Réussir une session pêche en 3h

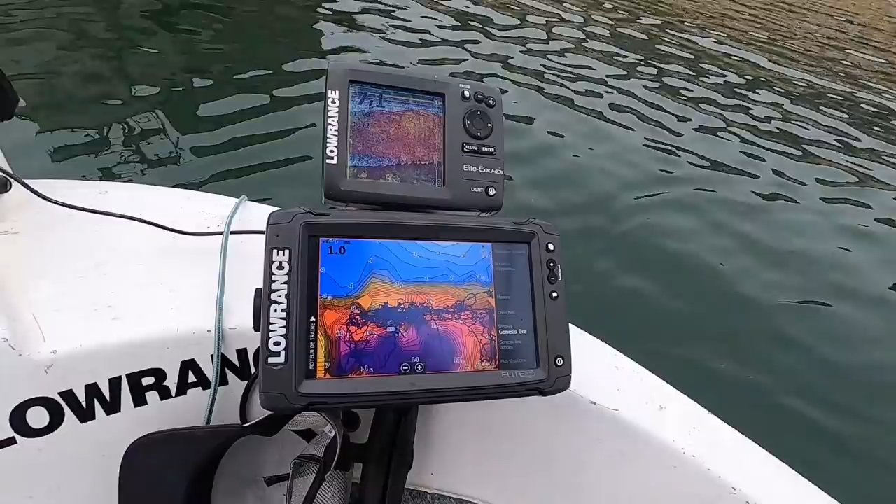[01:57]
c'est le sur l'écho du haut, c'est le bordel, il y a du poisson partout. C'est des petites perchettes, c'est des poissons blancs.